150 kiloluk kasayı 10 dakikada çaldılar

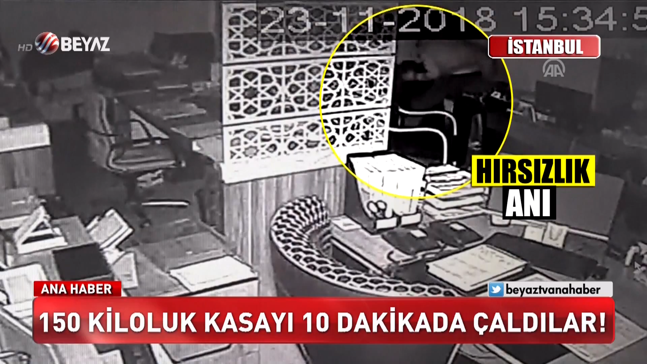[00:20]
4 kişi geldiler. Kapıyı kırıp içeri girdiler.
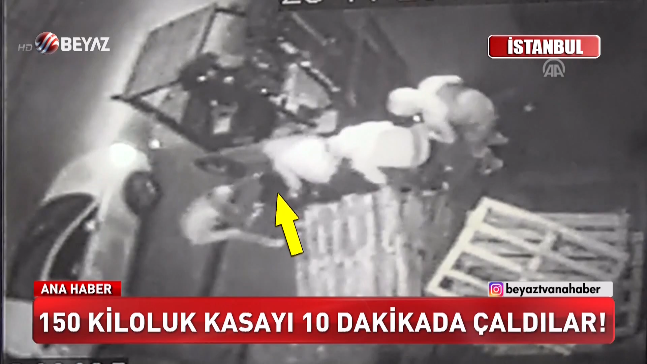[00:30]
150 kiloluk kasayı sürükleyerek 10 dakikada çaldılar. Girip çıkmaları 10 dakika sürüyor. İstanbul Başakşehir'de bir iş yerini hedef alan hırsızlar gece vakti hareketi geçti. 4 hırsız kapısını levye ile kırdıkları iş yerine girdi. Hedeflerinde içinde 1 milyon liralık çeklerin bulunduğu kasa vardı.
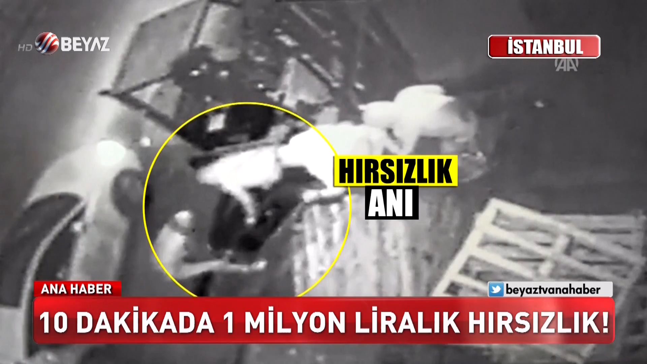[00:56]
Sürükleyerek dışarı çıkardı ve otomobilin bagajına koyup kayıplara karıştı. 1 milyon liralık hırsızlık sadece 10 dakika sürdü. 4. kattan çeli kasayı aşağıya indiriyorlar.